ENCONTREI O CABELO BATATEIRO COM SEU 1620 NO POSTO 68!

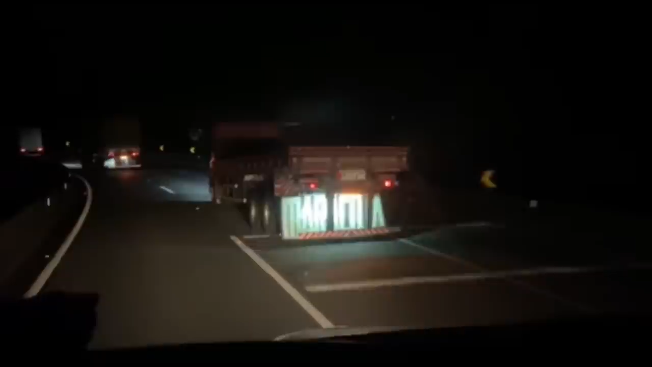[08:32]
carros. Juntamente o Marcos Maranhense. O Chasculate. Tava o Leleite. Olha como os caras estão saindo com a carreta, ligado? O Leleite também tava junto, só que foi pra frente. Carreta bem na esquerda, hein? Só que foi pra frente. E o Coque.